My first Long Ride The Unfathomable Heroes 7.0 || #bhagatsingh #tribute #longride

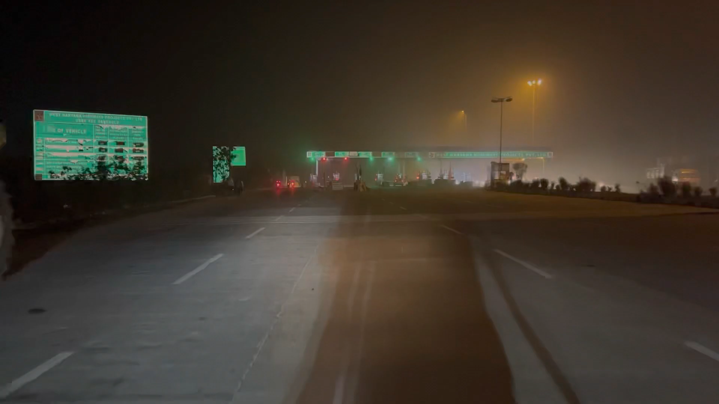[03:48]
सापले वाला टोल प्लाजा। तो यहां पे सभी राइडर्स इकट्ठे हो रहे हैं।